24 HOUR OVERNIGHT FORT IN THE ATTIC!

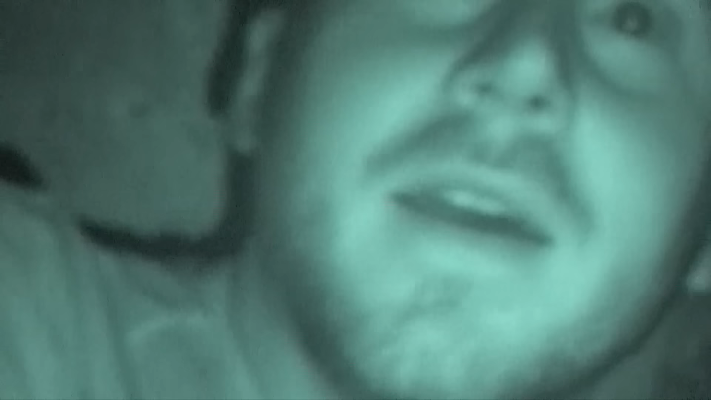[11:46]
How? I don't know how this works. I can't see anything, dude.
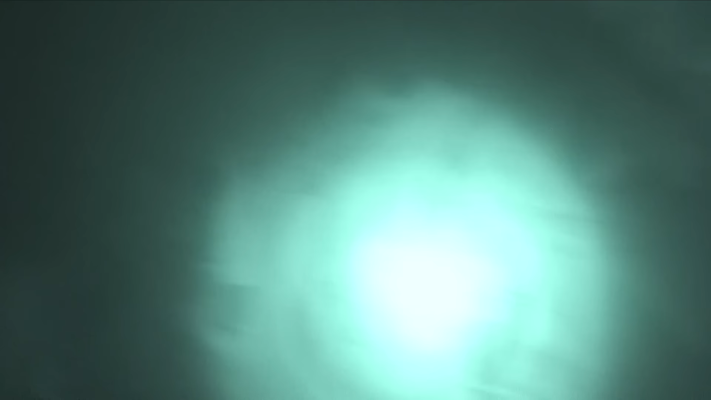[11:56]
I can't see anything either, but I can point this around, and you can see perfectly anything you want.
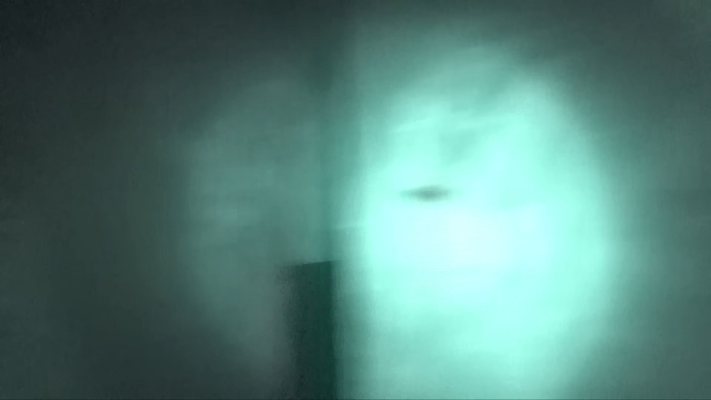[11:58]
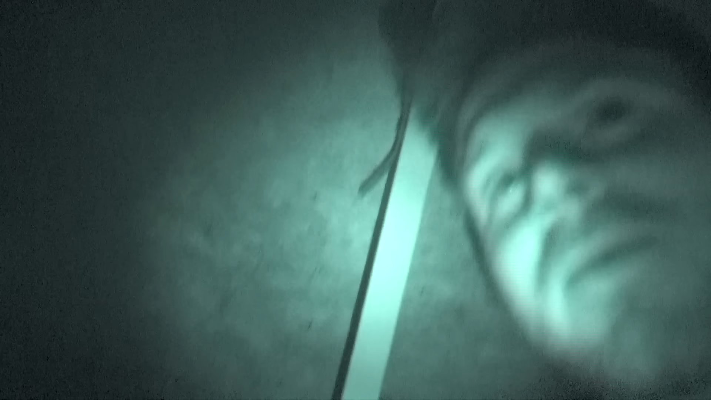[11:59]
I want to see. Spooky, right?
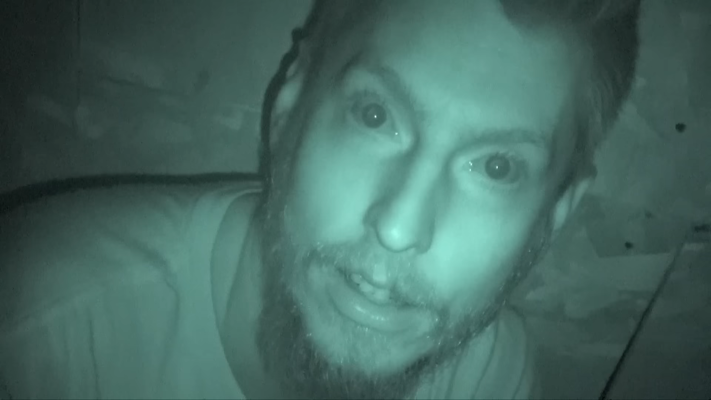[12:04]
Yeah, I don't really like night vision mode just because it's kind of like, yikes, kebab.
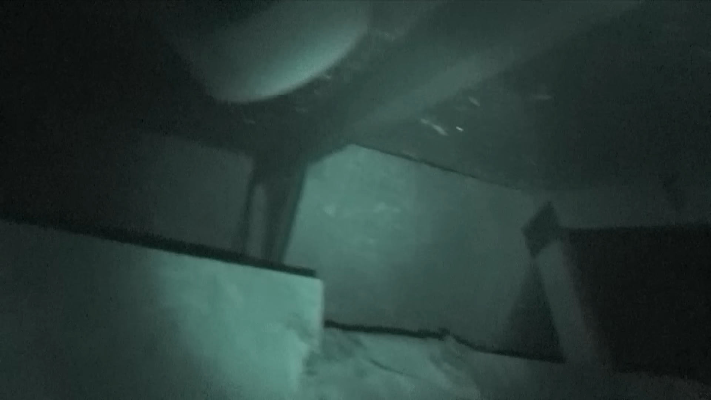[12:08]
Is that sound out? What are you doing? What?
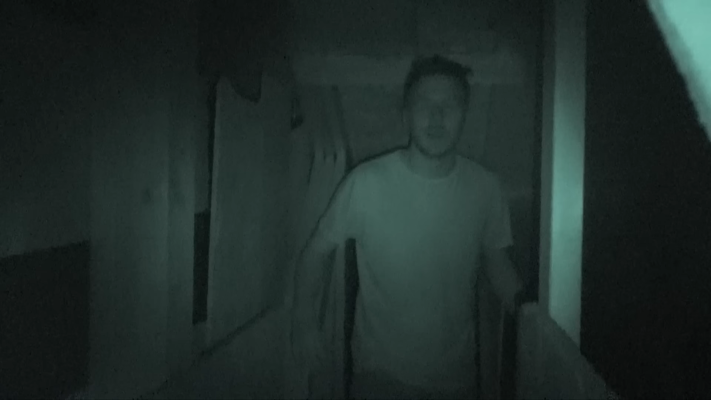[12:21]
What are you doing? What do you mean? What are you doing over there?
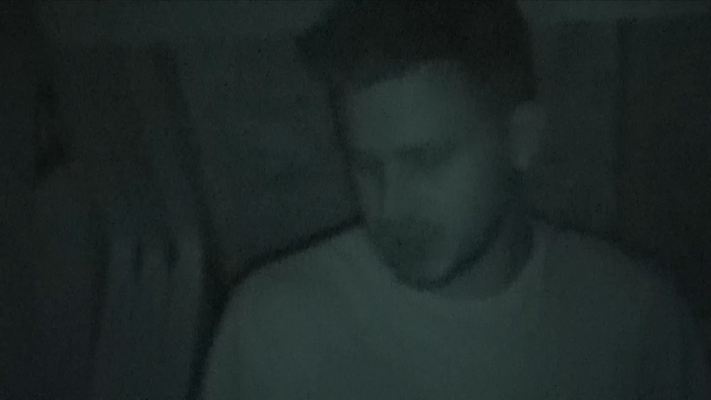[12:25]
I'm trying to see if I can obstacle this fort. It's funny because I can see you perfectly, but you can't see anything.
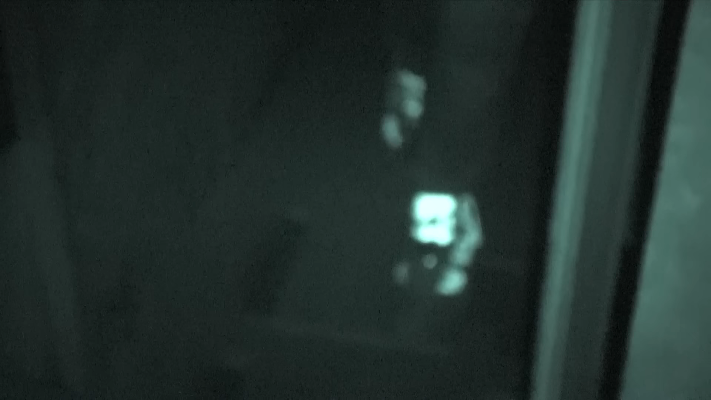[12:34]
Dude, your shoes are like glowing. Why? I don't know.
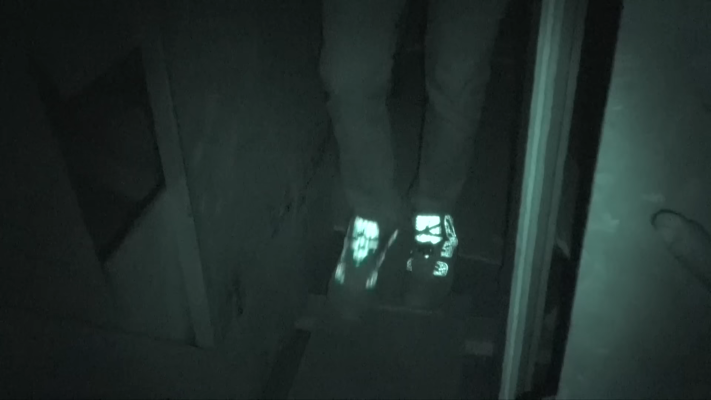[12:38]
They're made of like, they're made out of plutonium, I think.
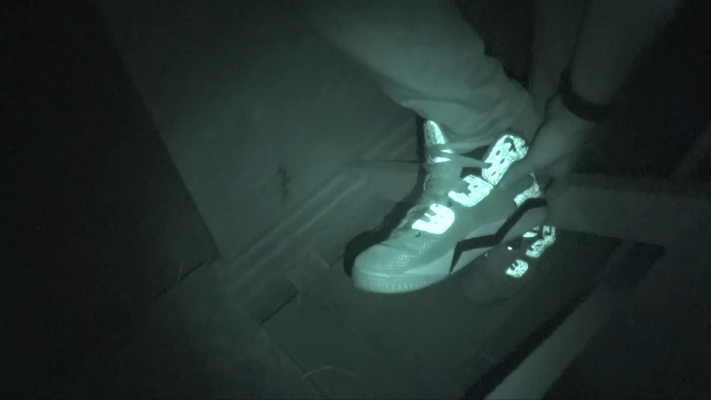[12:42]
Dude, that's legit.
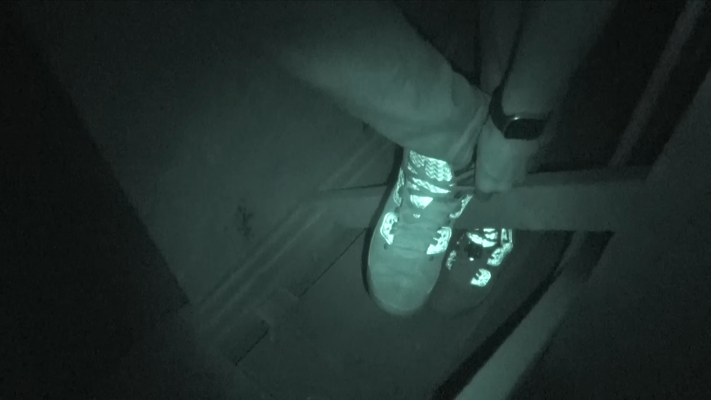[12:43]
Oh. We have got to use, do these night vision challenges.
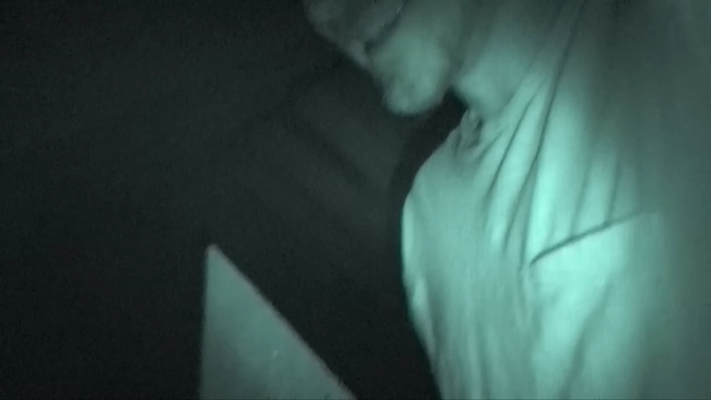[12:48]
Did you find any spiders? No, thankfully. And I don't want to find any, any more. Okay?